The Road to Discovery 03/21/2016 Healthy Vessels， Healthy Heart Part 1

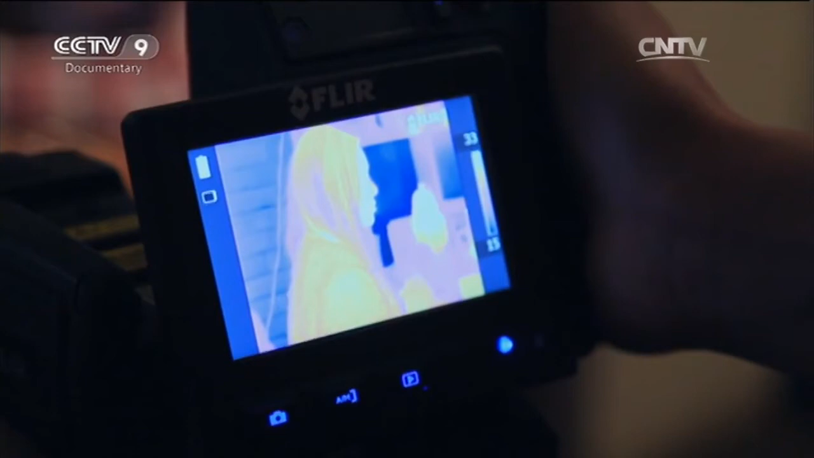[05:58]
Her face turns red precisely because the blood capillaries underneath the skin are working harder.